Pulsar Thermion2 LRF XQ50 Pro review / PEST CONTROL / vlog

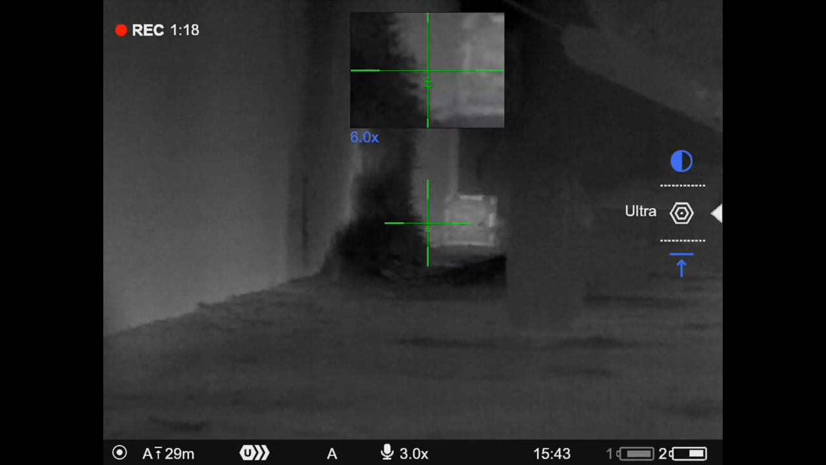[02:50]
the rest I've shot in the last few days with a scope in normal mode and the
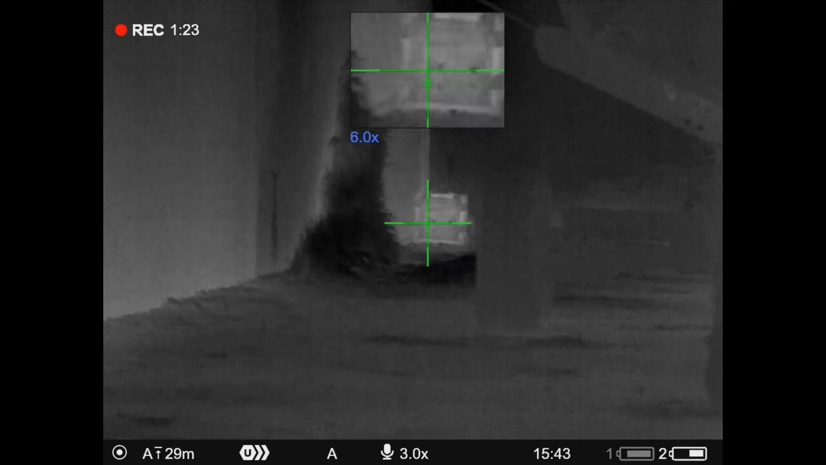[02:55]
contrast adjusted so you can see the rat bodies better and then I experimented with
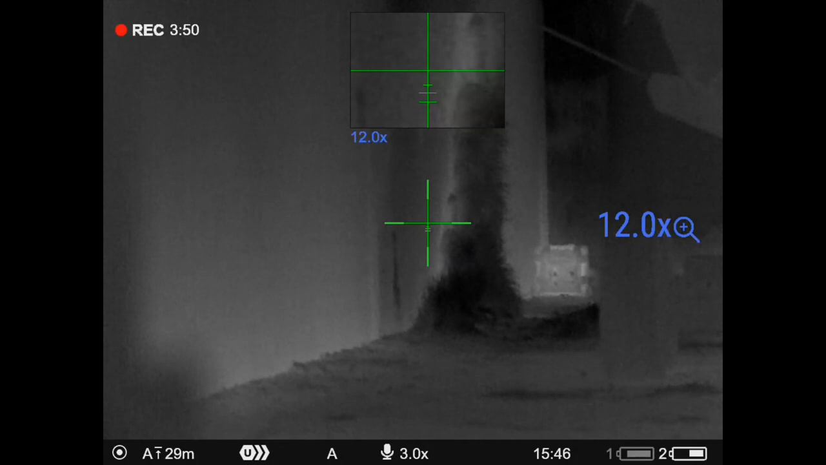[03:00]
zooming the pit window just to make my pellet impacts a bit clearer for zeroing the
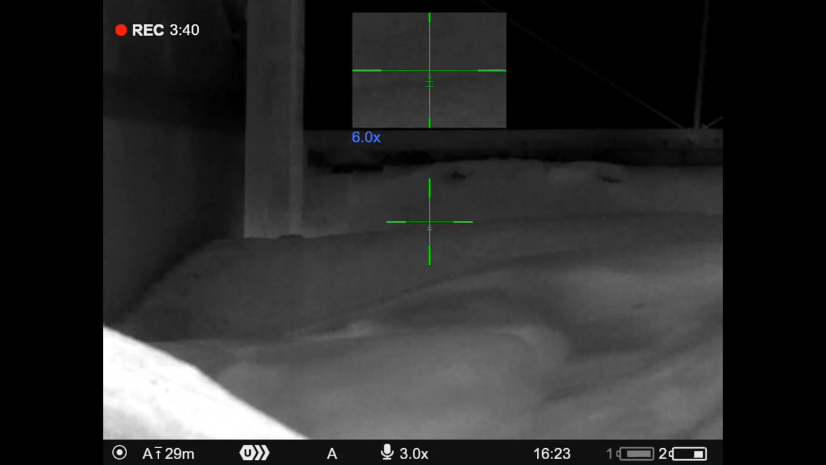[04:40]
which is basically a heat source showing through the crack in the mortar on in a rat tunnel within the wall at the far end if I'd missed the rat itself within this crack you'd have seen a dot
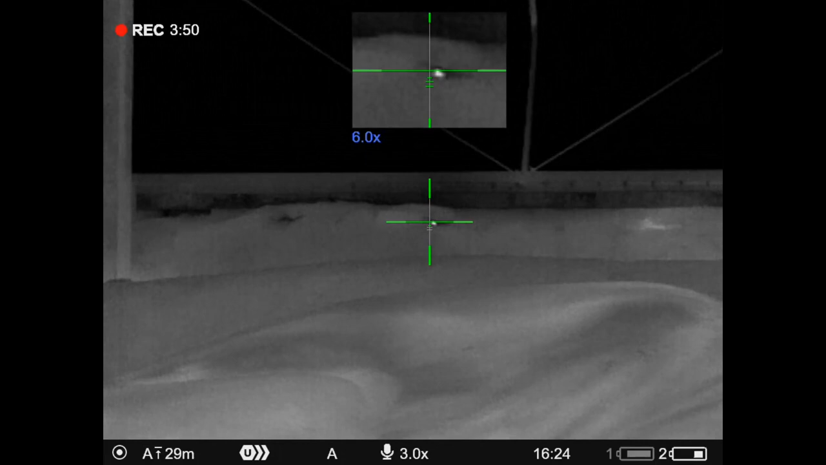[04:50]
of white light when the pellet impacted the wall itself
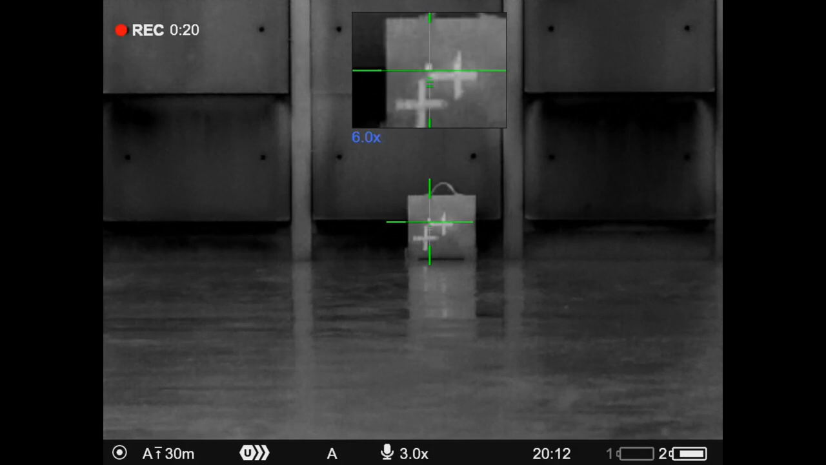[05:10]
did a couple of shots to 25 meters into the same block of kitchen worktop just to check my zero a couple of weeks later I get a call
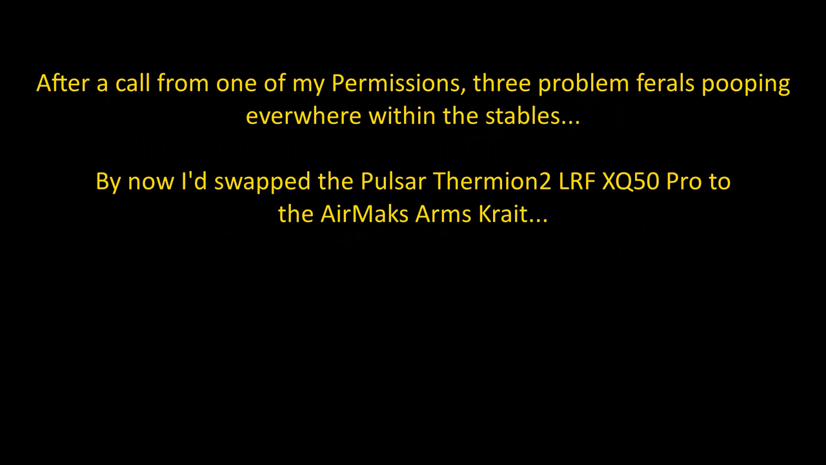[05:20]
from one of the farmers one of my permissions that he's got some feral pigeons making a bit of a mess so I pop along
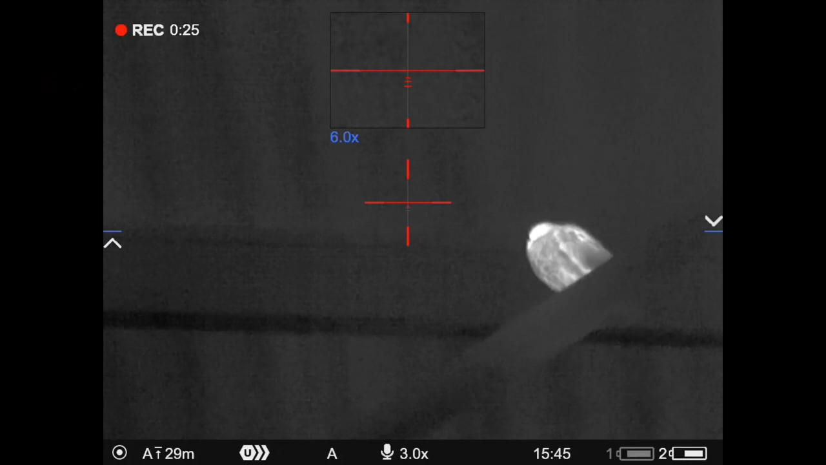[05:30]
range the feral get the focus right of course range the feral and need
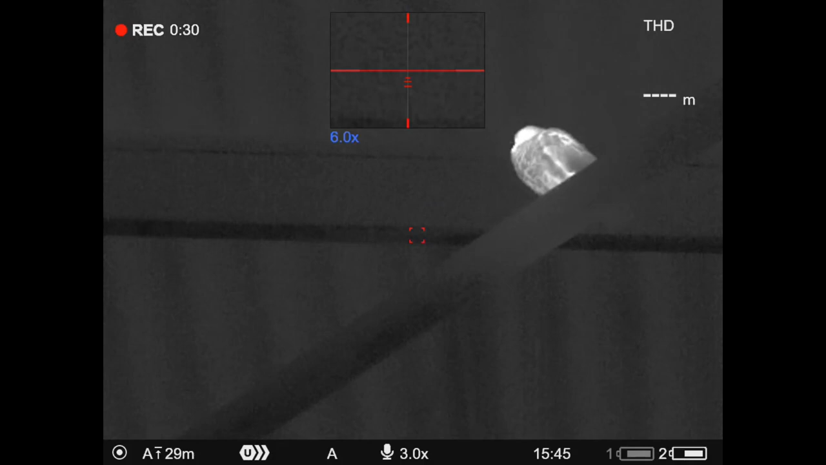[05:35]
to give a bit of a hold over here for heart and lung shot and pop and
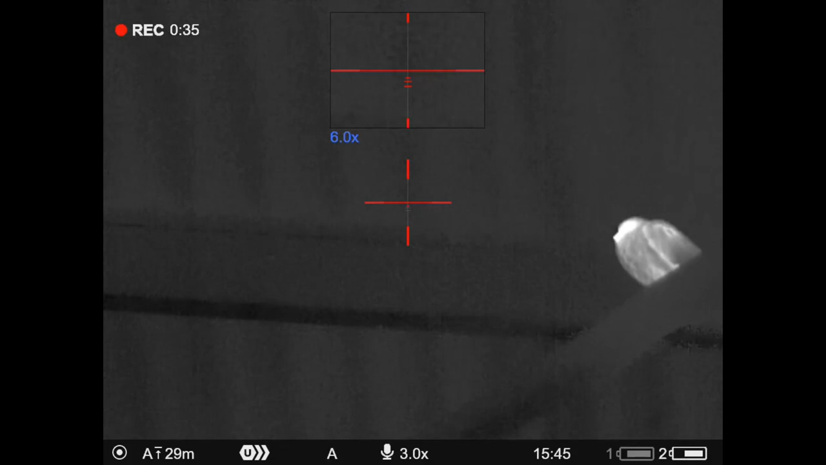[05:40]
you can see the pellet went right through and you can see an impact on the steel beyond which
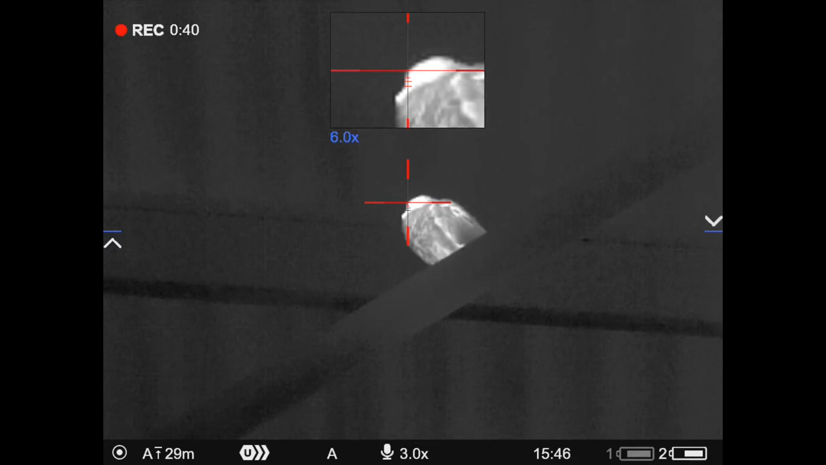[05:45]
is a little white dot feral
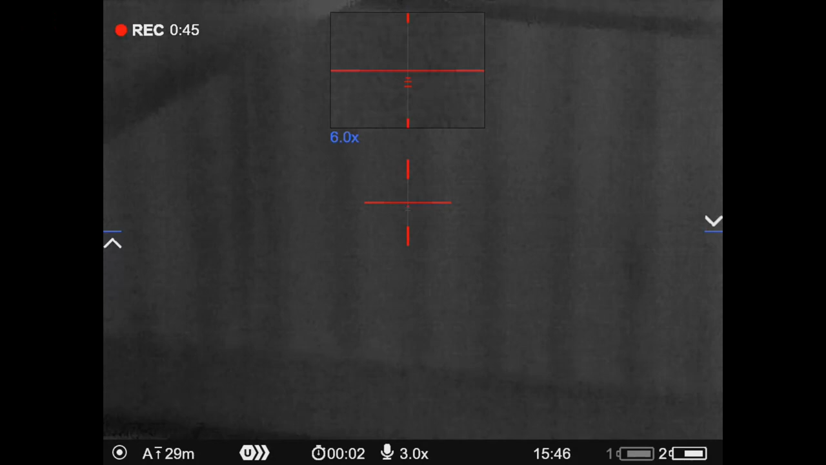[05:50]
pigeon number two here again making a mess everywhere and you've got to be really
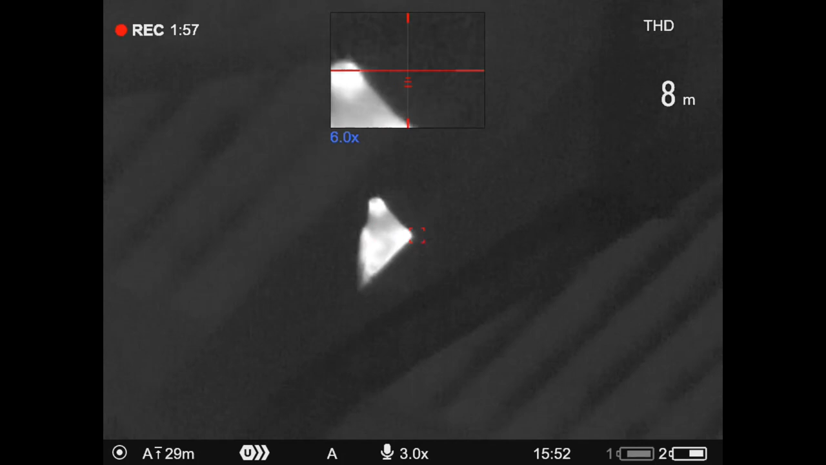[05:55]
careful I'm being careful to make sure I've got a steel back stop here because I don't want a pass through pellet to damage the roof beyond
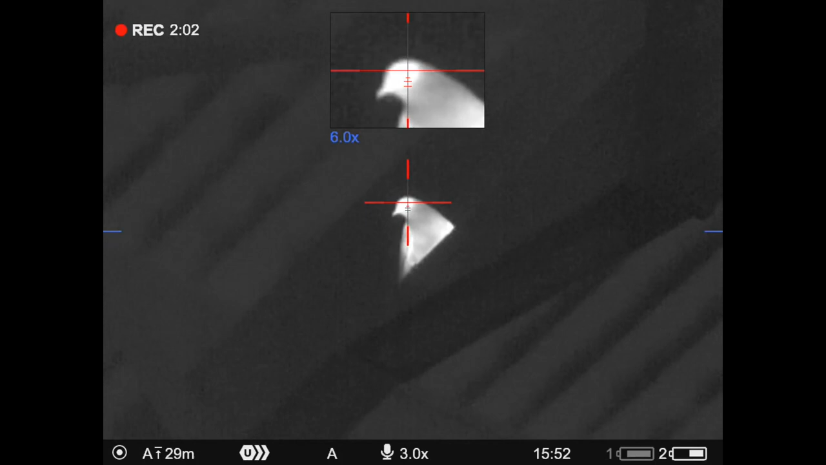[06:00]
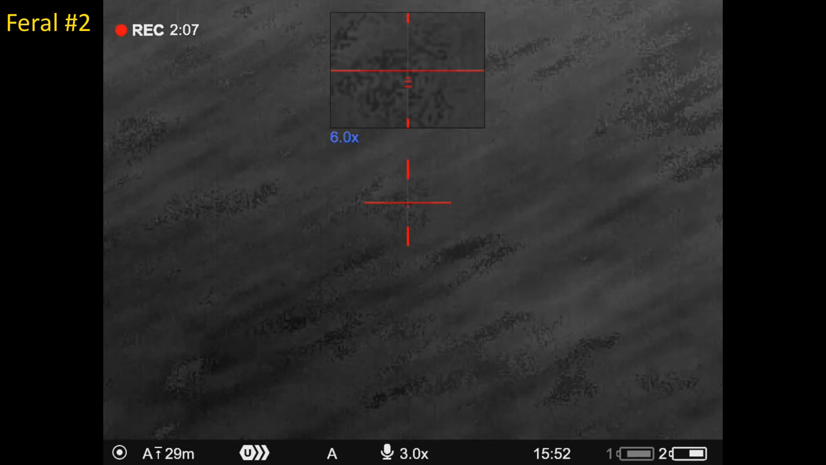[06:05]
feral three of three here and you see a little white dot
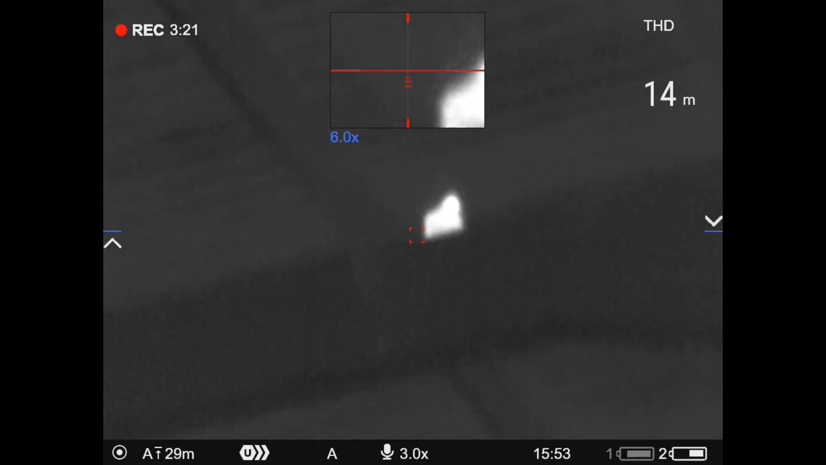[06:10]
afterwards from the pellet hitting the roof but the farmer was standing behind me and he